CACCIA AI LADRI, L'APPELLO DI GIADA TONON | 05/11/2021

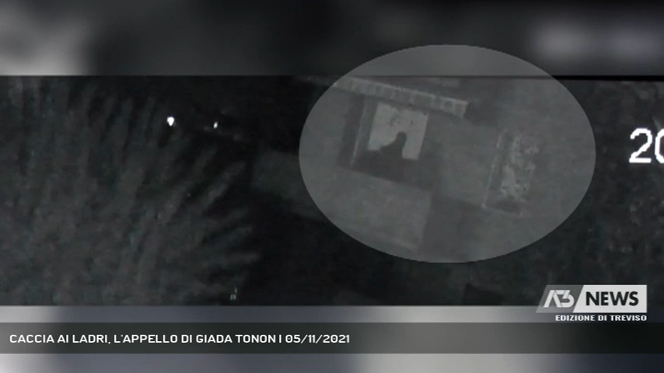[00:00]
Qui invece riescono proprio ad entrare. Esattamente, sì. Ora sono entrati. Ecco le immagini dei malviventi che si introducono dal terrazzo di casa Viscome a Casale Sussile, immagini riprese da una telecamera di sicurezza dei vicini.